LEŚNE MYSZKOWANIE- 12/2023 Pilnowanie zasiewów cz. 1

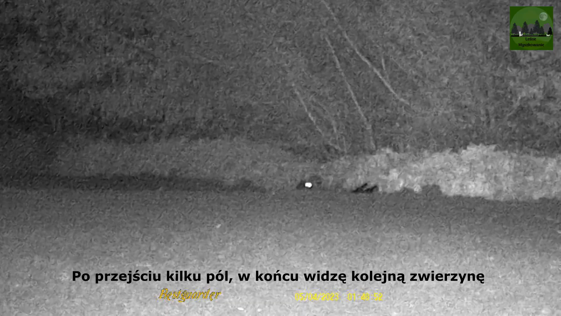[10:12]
No i w końcu mamy pierwszą zwierzynę drapieżnika.
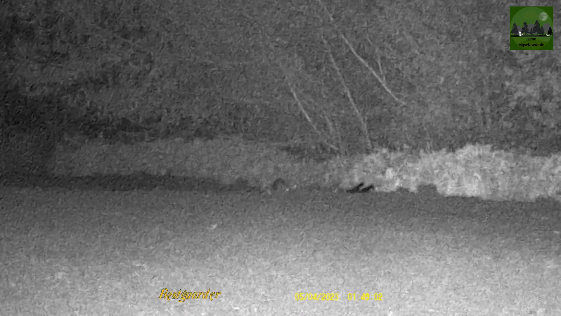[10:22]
Ciekawe, czy to nas dobiegnie. Jak tak, to będziemy ją szczelać. Mm-mm.
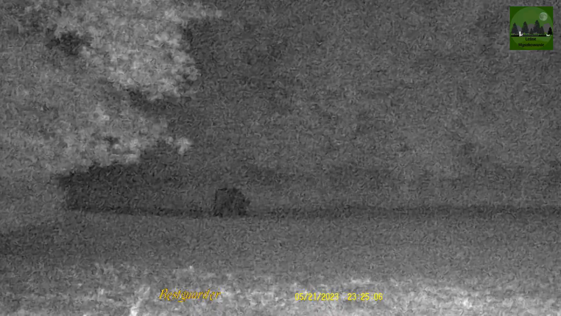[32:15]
Ledwo weszliśmy na pole. Już mamy dzika. Kurczę, ale fart.
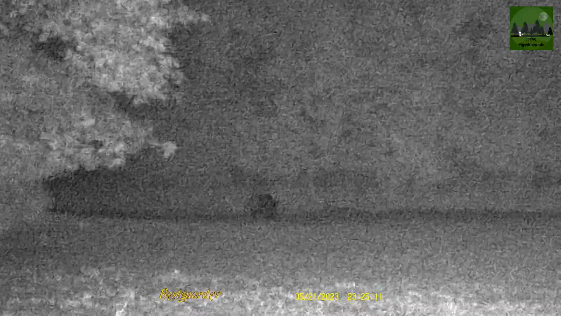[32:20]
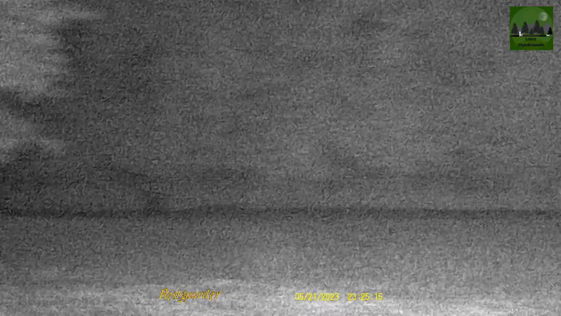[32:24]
Zobaczmy, czy coś dalej nie ma. Jest, kurde, kozioł. Muszę nas sprechać.
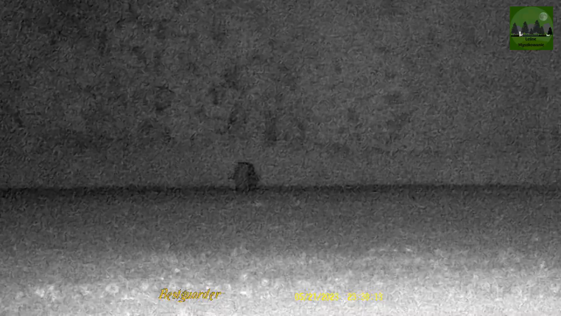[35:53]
Sobie wlazł w krzaczorki i śladu po nim nie ma.
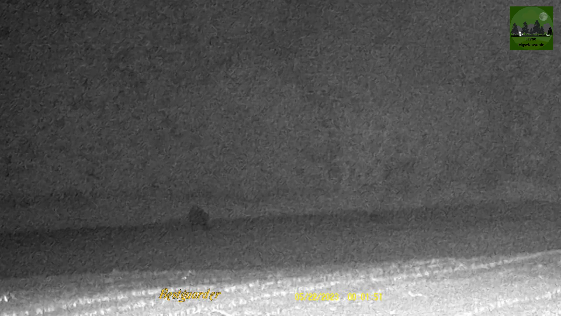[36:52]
ale to nie jest mój błąd, no to jest Loszko i tu macie jednego pasiaczka, tutaj drugiego. Gdzieś tu powinna być druga.
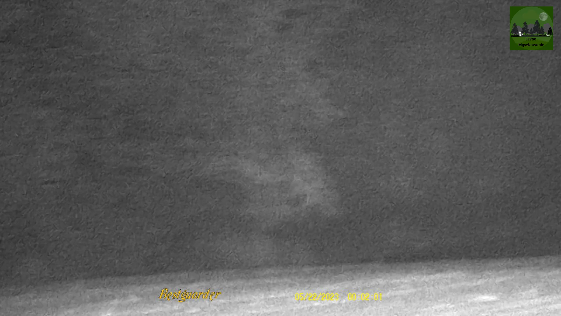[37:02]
Nie widzę. Ale tak mi się wydaje, że to jest Loszka z pasiakami. Dobra, podejdziemy ją bliżej i zobaczymy, co to jest. Za chwilkę będę wiedział. Drugiej nie widzę. No tak, ewidentnie 12% widzę pasiaki. Chyba, że mi się w oczach pierdzień.
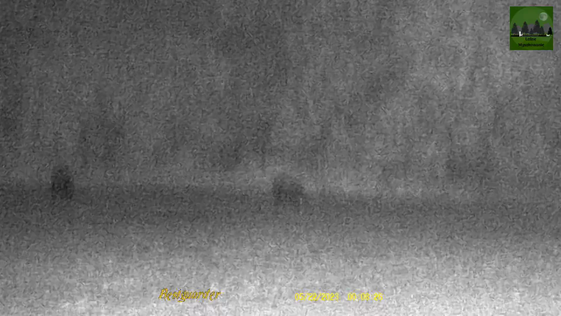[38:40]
do dzików. Próbujemy jeszcze skrócić dystans.
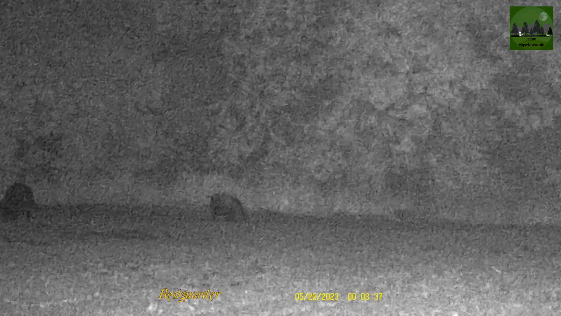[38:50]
Cały czas myślę, że te pasiaki, a tak, widać, widzicie, pasiaczki ruszają się, patrzcie ile ich jest. Wszystko się rusza, o.
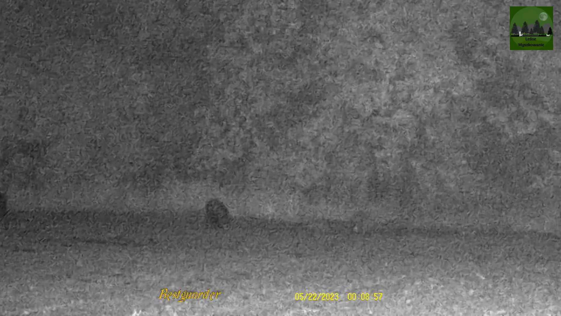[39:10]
Dobra, jeszcze kawałek podejdziemy, pogonimy je.
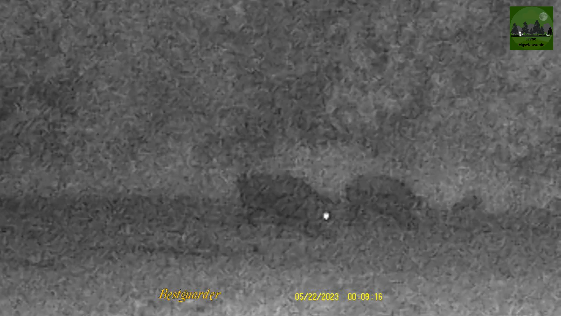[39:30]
Jak widać, gdzie było buchtowane, wszystko jak kontrastuje. Lada ostro.
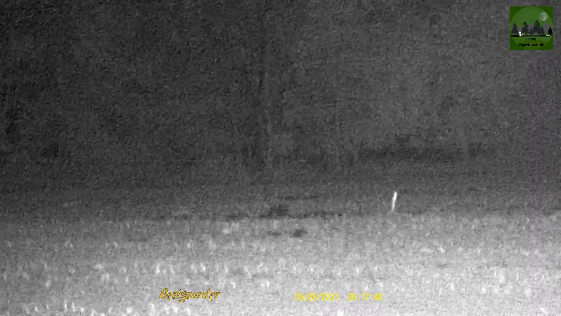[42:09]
Wszystko to takie jest bardziej ciemne w kontraście. No to takie, to wszystko są buchty tych dzików. I one po kolei sobie tu przy ścianie lasu w dali, oddali buchtowały.
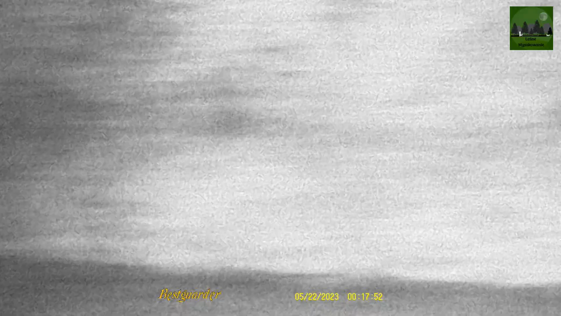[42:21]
Jeszcze z tyłu za plecami, ale to już nie będę pokazywał. Tu tylko chciałem tak dla kontrastu pokazać, jak to wygląda. Dwie lochy i kilkanaście pasiaków.
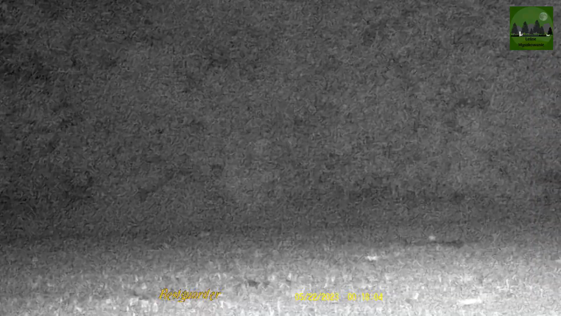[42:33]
Ale zostały przegonione, więc pole na chwilę przypilnowane.
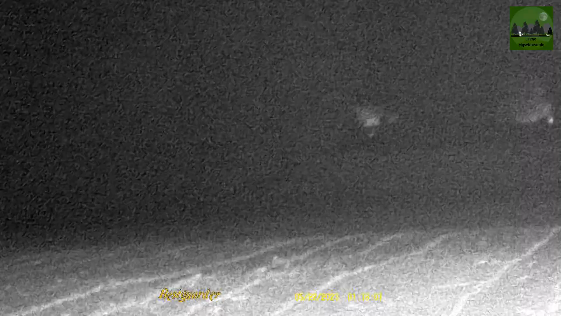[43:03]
O, zlazłem ze zwyżki i faktycznie widać dziki.
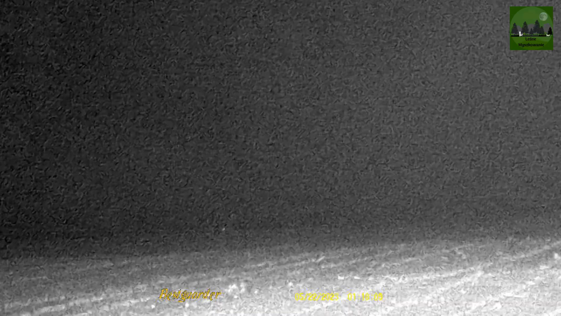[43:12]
Tylko teraz, czy to ta sama watacha, czy coś innego? Czyli te dwie lożki i pasiaki, czy coś innego? Zaraz podejdę i zobaczę dystans, ale tam są, mi się wydaje, trzy większe dziki, więc to może jakaś inna wataszka.
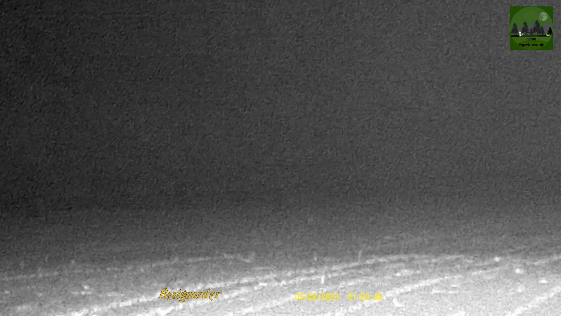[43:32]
Dobra, podchodzimy je dalej. Kurczę. Tak mi się wydaje, trzy. Więcej. Z pięć. Dobra, za chwilę chciałem widzieć więcej.
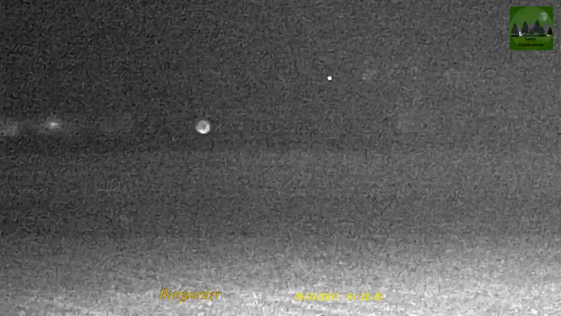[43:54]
Jeszcze bardziej skróciłem dystans i tak jest jeden,